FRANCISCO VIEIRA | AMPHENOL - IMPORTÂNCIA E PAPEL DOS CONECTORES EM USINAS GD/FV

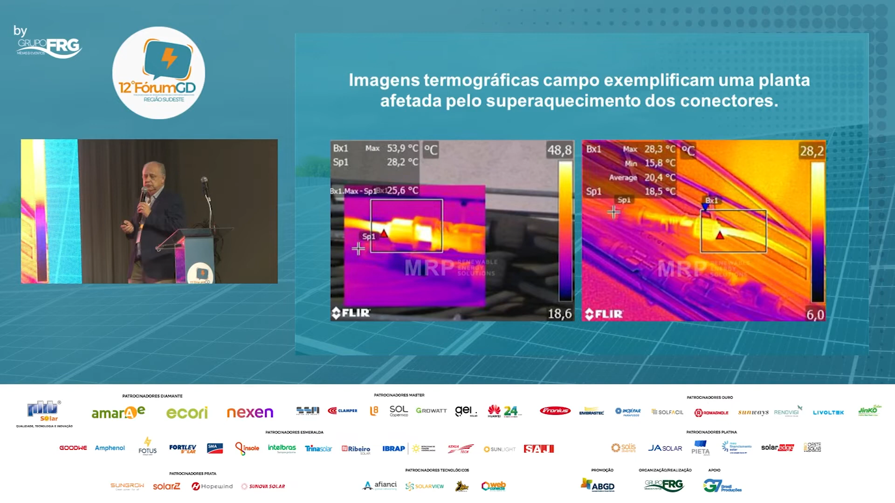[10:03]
Onde ele mostra o superaquecimento na parte de conexão. Os problemas de conectores, com certeza, ele se limite entre o módulo e o arranjo final. Isso tem, sim, uma importância que demanda muita atenção de quem vai instalar. Então, é bom não ficar arriscando muito com o conector,
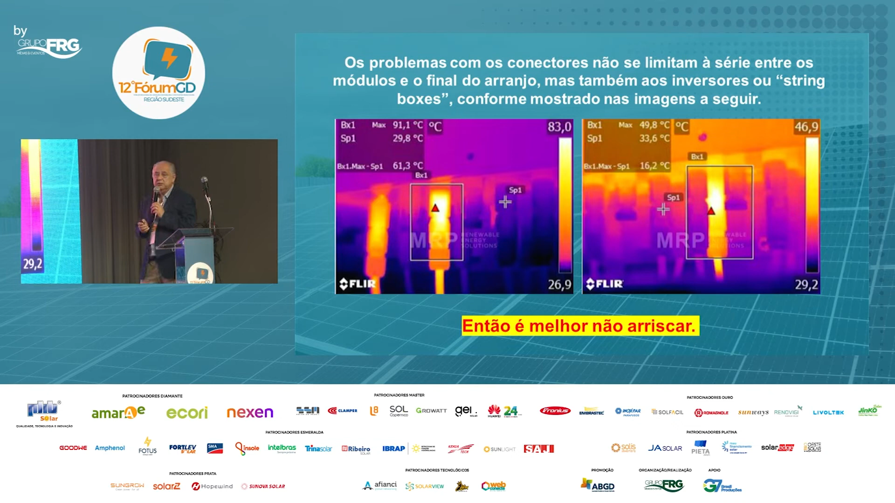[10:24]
não, que ele é um item, é um coração.